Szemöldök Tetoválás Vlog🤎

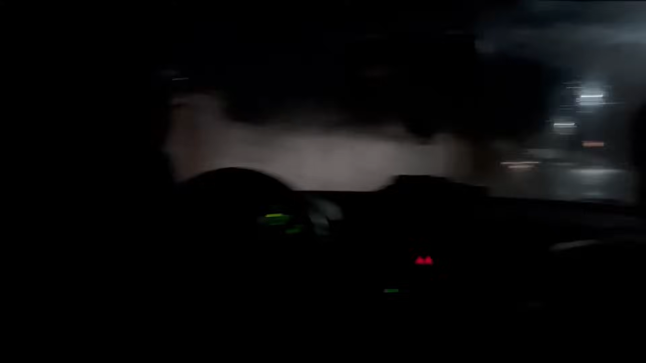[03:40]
Aztán Stefan szalad is haza, mert még a kislány alszik, amíg korán van. És otthon kell, hogy legyenek vele. Úgyhogy gyerekek, nagyon komoly idő van. Jó, feláldozunk magunkat a szemeldökünkért, szinti.
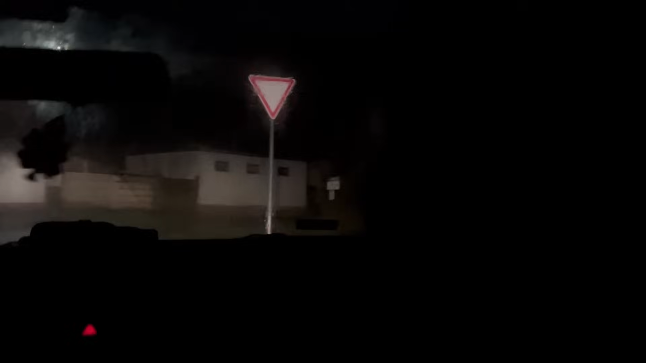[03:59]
Na már itt is vagyunk a buszol, már. Most mikor Pécsön vagyunk.